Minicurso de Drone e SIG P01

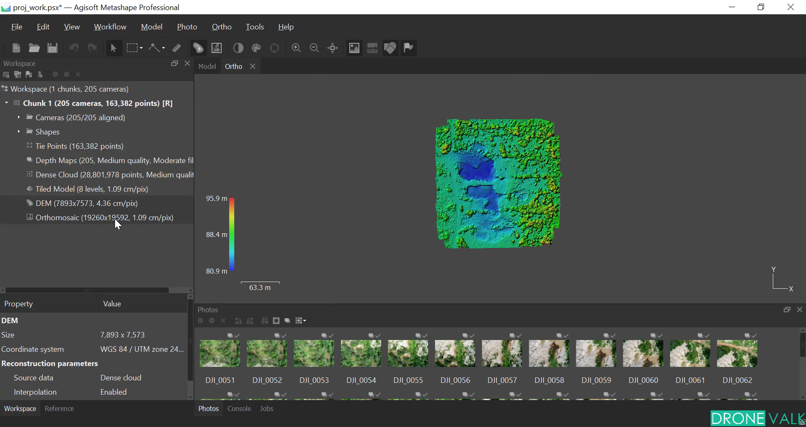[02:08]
do modelo digital de elevação e do Orto Mosaico, o que nós vamos fazer é o seguinte.
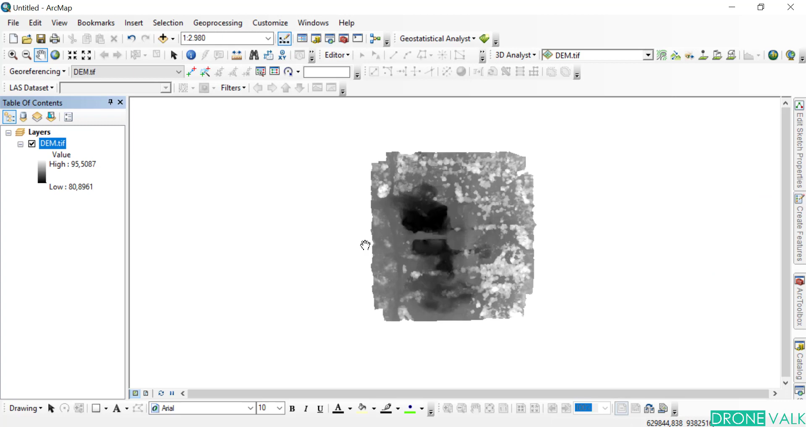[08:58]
Tanto o DEM quanto a ortofoto.
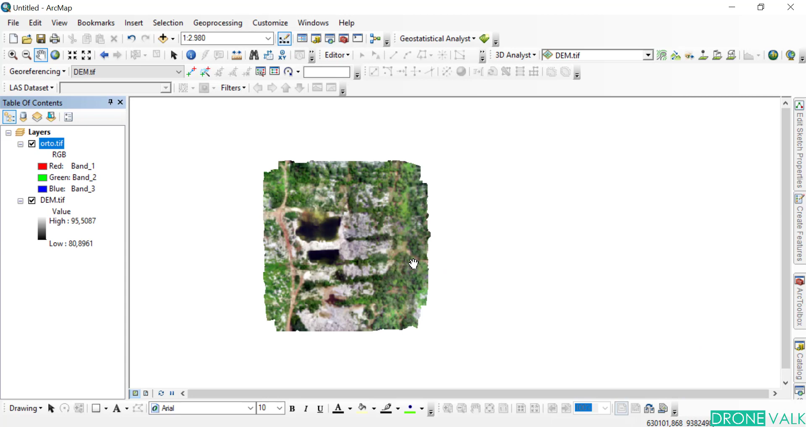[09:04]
Para produção simples, para produção cartográfica simples, a gente vai utilizar algumas configurações diferentes das que estão, tá bom? Primeiro, a amostragem de dados. Segundo, corte nessa amostragem de dados. E terceiro, a fabricação de um mapa e entrega. Nós vamos exportar para CAD também, para que vocês possam ver e introduzir no AutoCAD para alguma configuração junto com imagem,
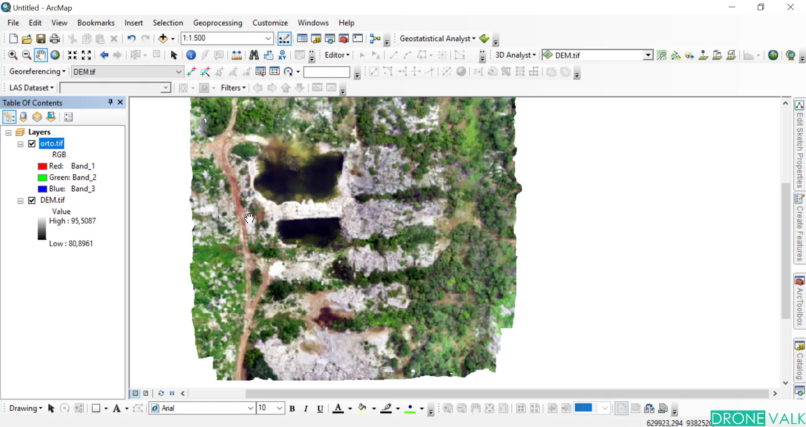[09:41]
ruas de nível e etc. Beleza? Então, vamos lá. Primeira coisa, dar dois cliques nessa ortofoto, tá? Nós temos. Caso vocês não estejam vendo a ortofoto, é que vocês adicionaram primeiro a ortofoto,
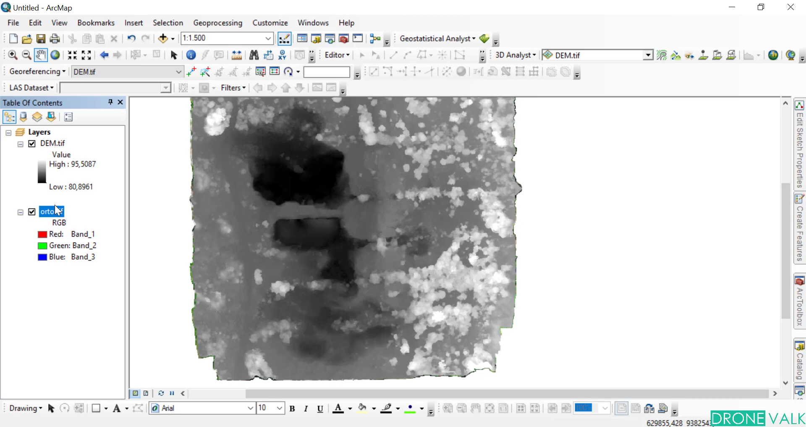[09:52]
depois o modelo digital de elevação e ele ficou acima da ortofoto. Então, para que isso varie, caso aconteça, vocês vão clicar no arquivo e puxar ele para baixo. Ok?